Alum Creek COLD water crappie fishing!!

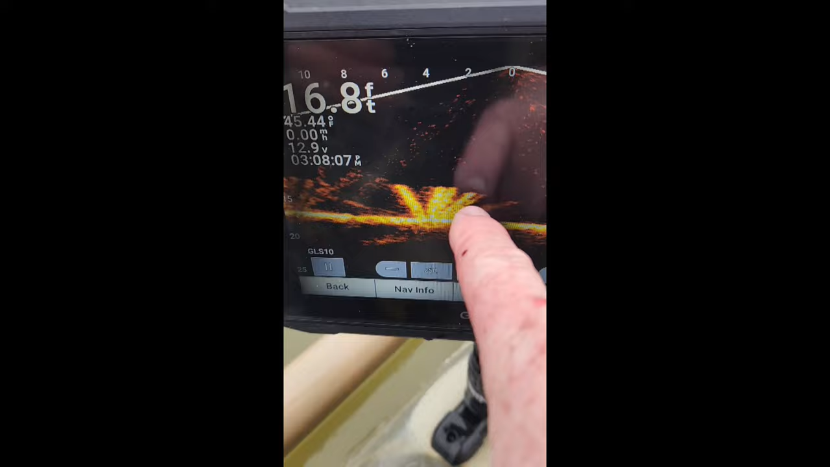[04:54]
On screen: depth 16.8 ft
Alright, right here you can see on the live scope This is the structure Right here And
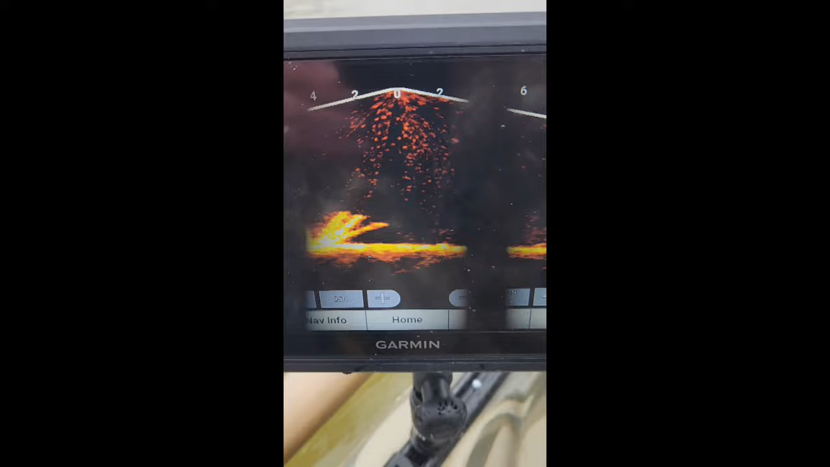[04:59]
Didn't see a whole lot of fish on to be honest I've been here for about 5 minutes And just kind of jigging in it And over top
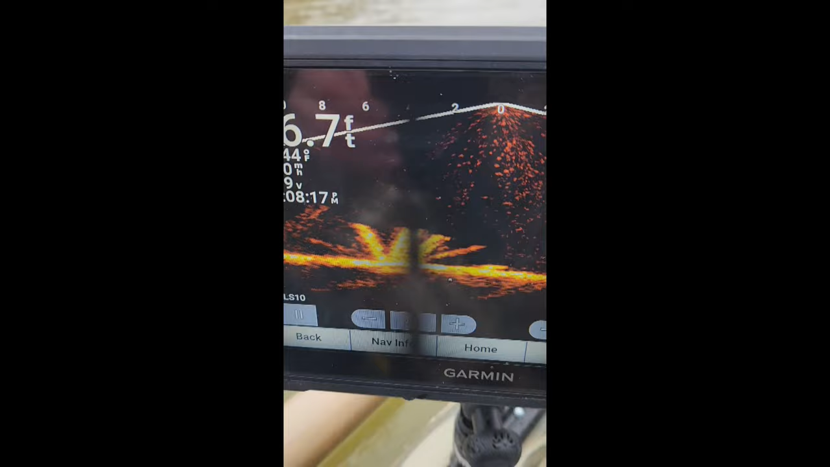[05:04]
of it And all of a sudden Bam I've seen one come out And he hit it And took it And there
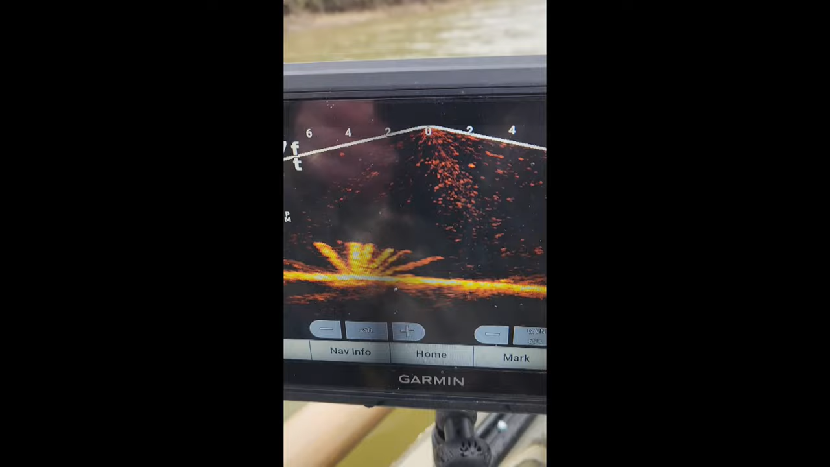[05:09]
it was So we're going to try to get on a few more right here And see if we can pull a few more out of whatever This is down here